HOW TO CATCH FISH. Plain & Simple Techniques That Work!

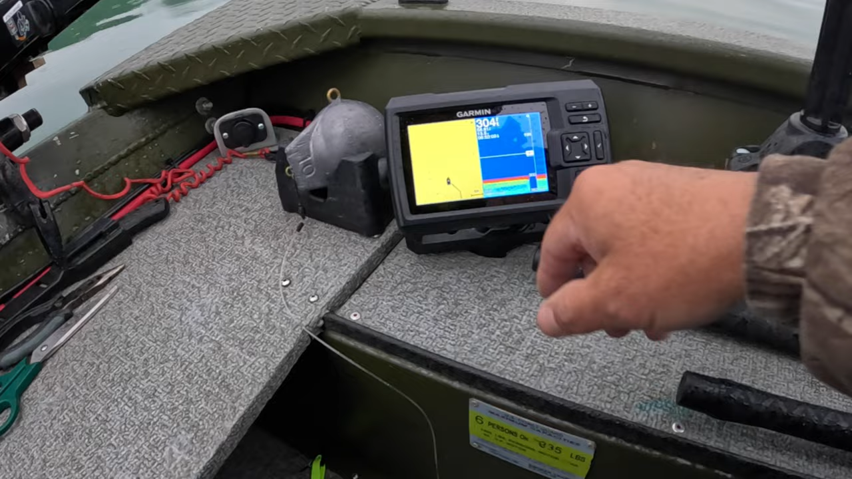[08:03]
That is some serious depth. It's not marking any fish, though.